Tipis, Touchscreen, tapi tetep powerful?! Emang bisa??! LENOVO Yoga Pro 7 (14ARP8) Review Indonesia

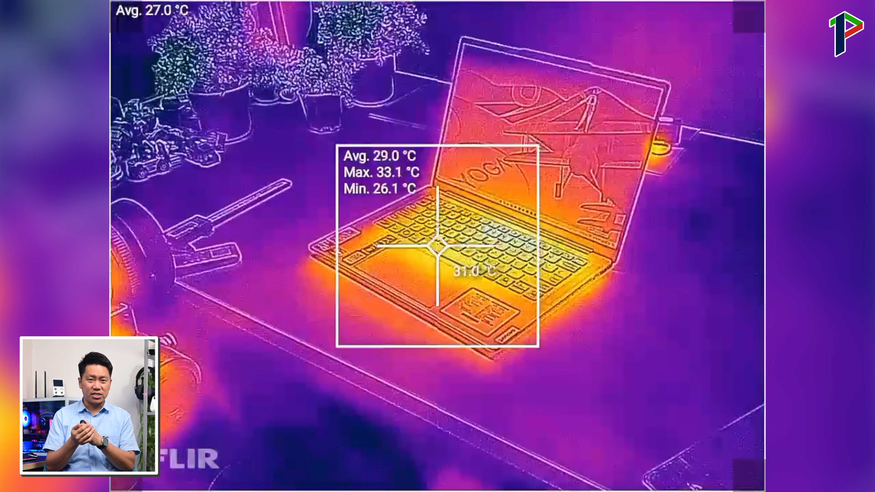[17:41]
On screen: max 33.1°C, min 26.1°C
Maka setelah 1 jam ngetesan, suhu panasnya berada di area engsel bagian tengah yang memang jadi tempat buangan udara panasnya.
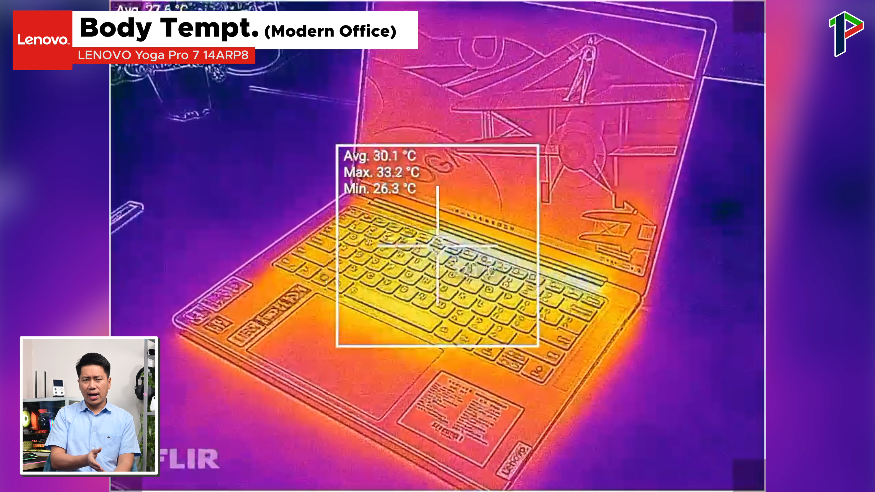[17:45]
On screen: max 33.2°C, min 26.3°C
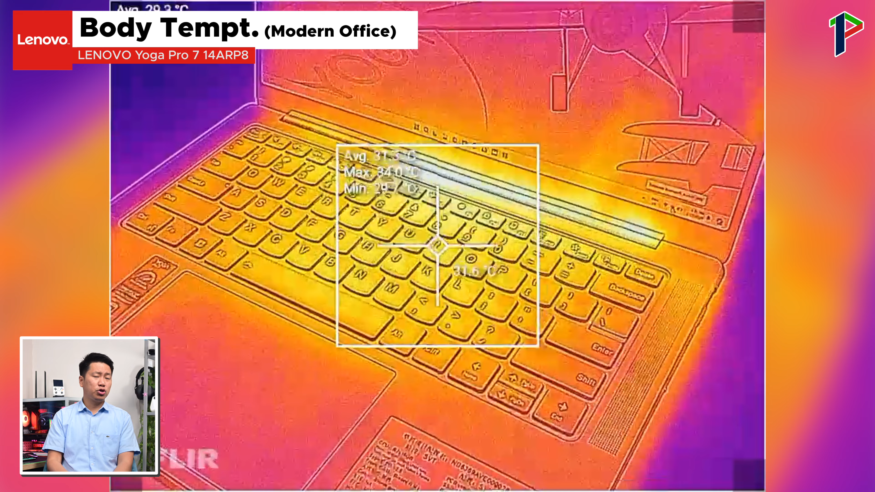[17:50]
Di titik ini panasnya rata-rata 30,7 derajat dengan titik terpanas 33,5 derajat.
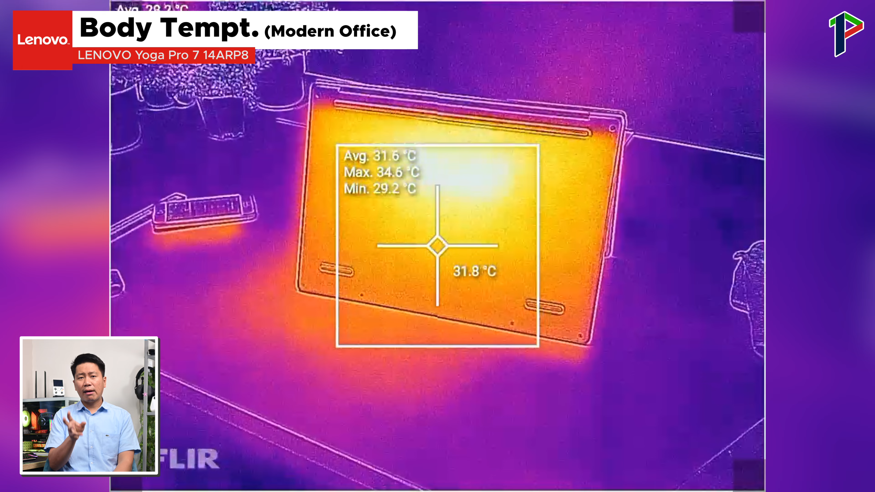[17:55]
On screen: spot 31.8°C, max 34.6°C, min 29.2°C
Sementara itu sisi bawah laptop, panasnya berada di area CPU-nya, yang hampir menyebar ke seluruh permukaan back cover,
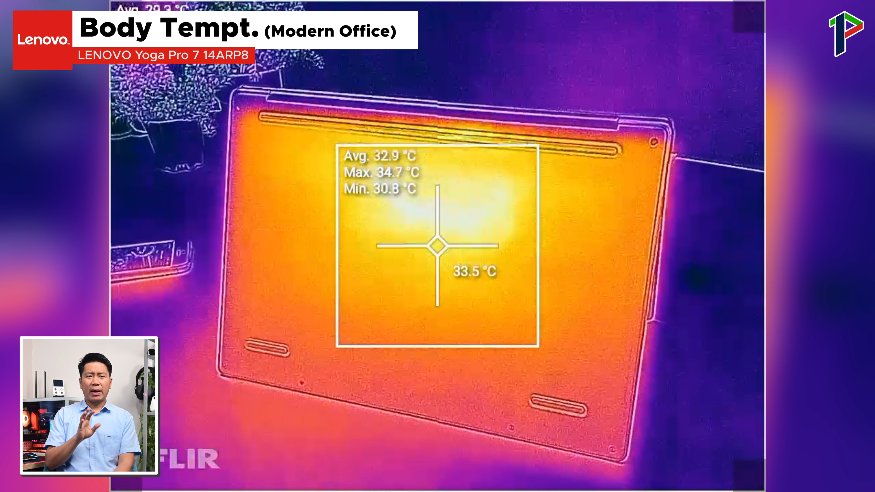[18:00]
On screen: spot 33.5°C, max 34.7°C, min 30.8°C
di mana panas rata-ratanya di 33,3 derajat dengan titik terpanas di 34,3 derajat Celcius.
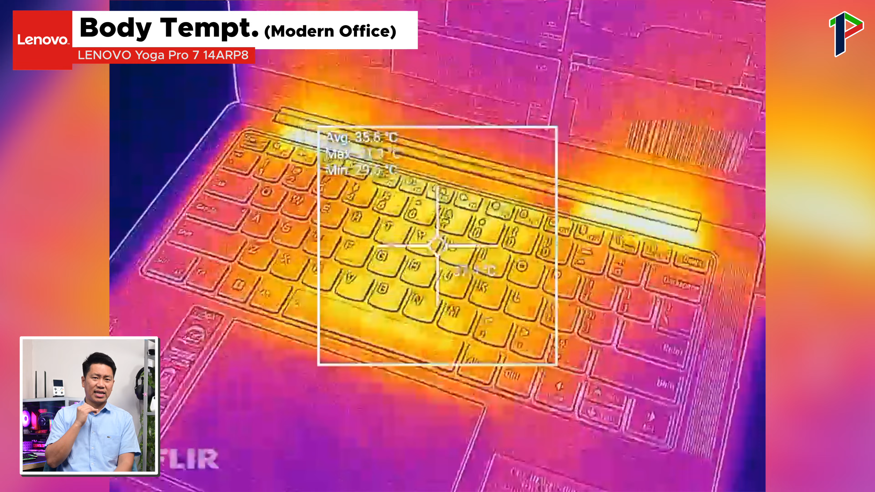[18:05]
Selanjutnya, di skenario kedua saat stress test, maka pada sisi atas titik panasnya lebih terpusat ke area engsel kanan dan juga kiri,
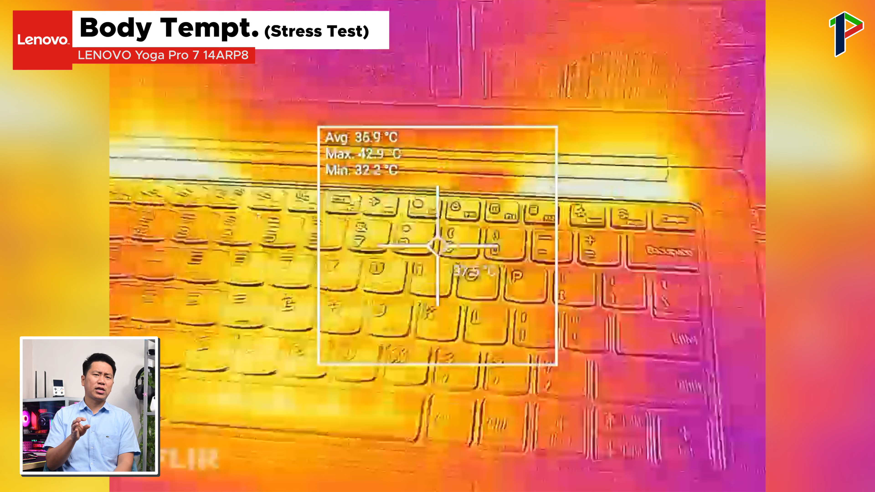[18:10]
On screen: max 42.9°C, min 32.2°C
serta area tengah dari keyboardnya. Ini kalau diperhatikan sih posisinya persis di balik heatpipe yang tadi Pichel udah sebutin.
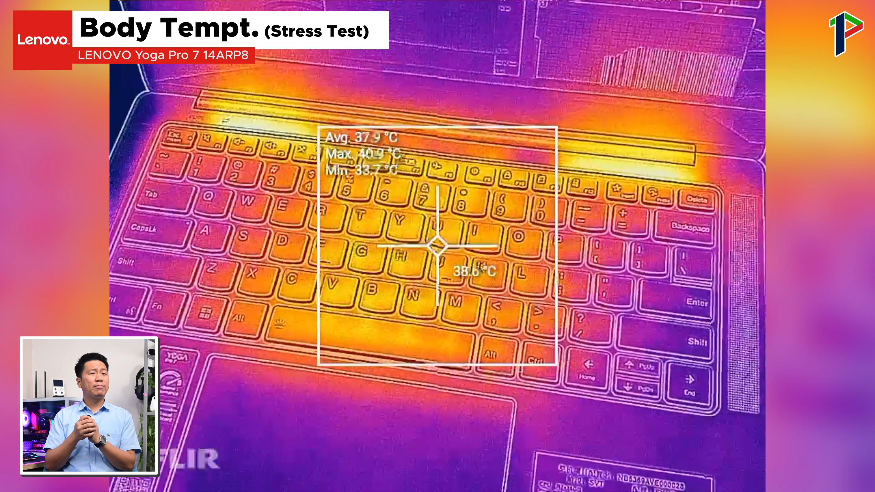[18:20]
Pada ini panasnya nanti rata-rata di 40,6 derajat dengan titik terpanas di 49 derajat Celcius.
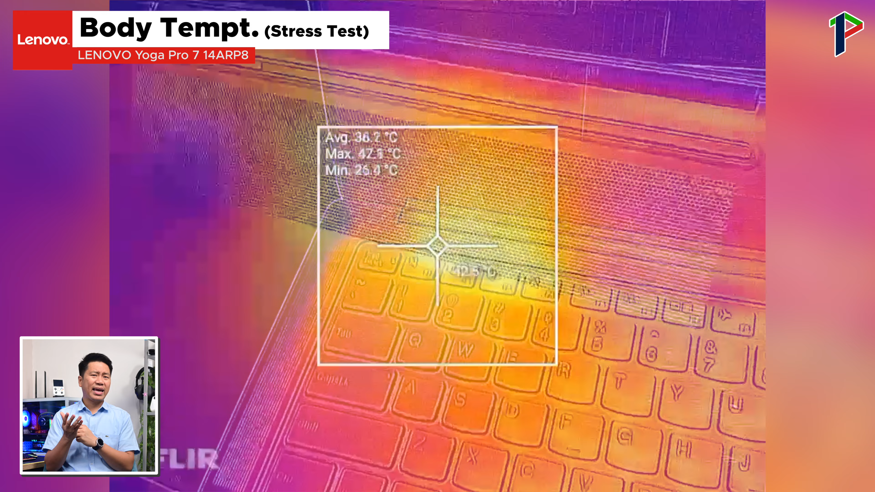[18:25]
Di sini berarti ada kenaikan hingga 15,5 derajat Celcius untuk titik terpanasnya.
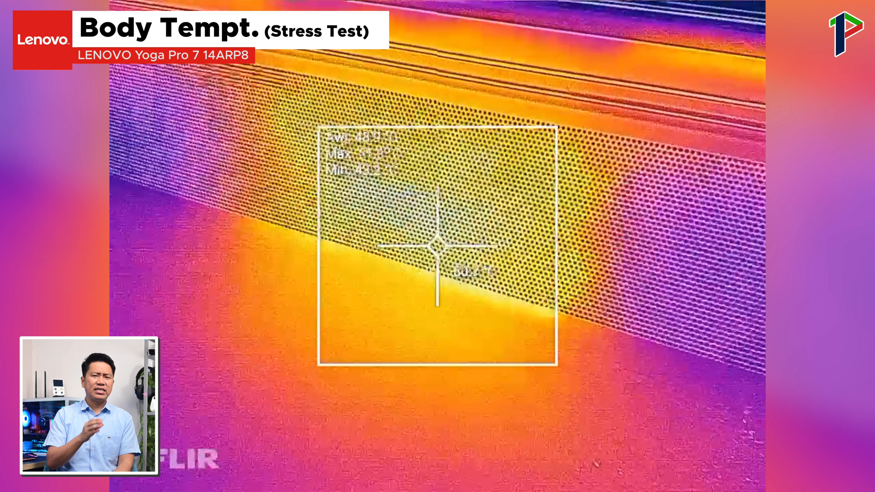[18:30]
Sementara pada sisi bawah laptop, panasnya juga di titik yang sama, di mana panas rata-ratanya 47,3 derajat dengan titik terpanas di 50,6 derajat Celcius.
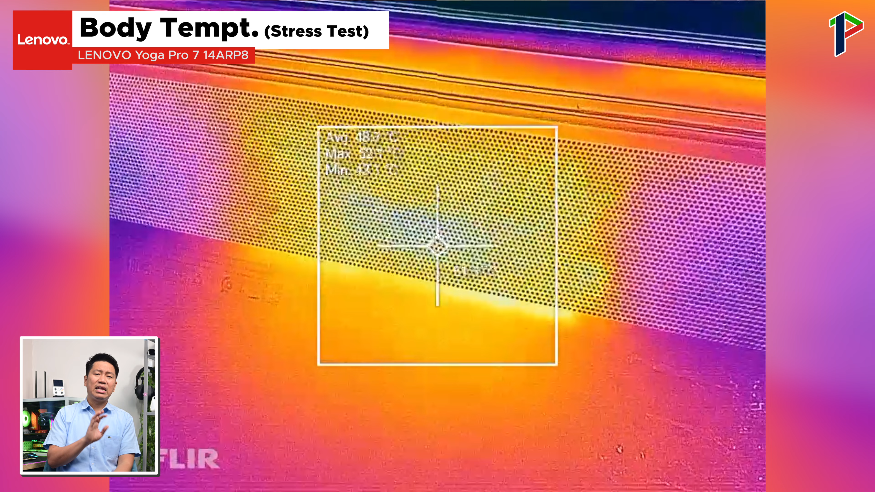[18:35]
Ini berarti ada peningkatan sampai 16,1 derajat dibandingkan dengan kondisi sebelumnya.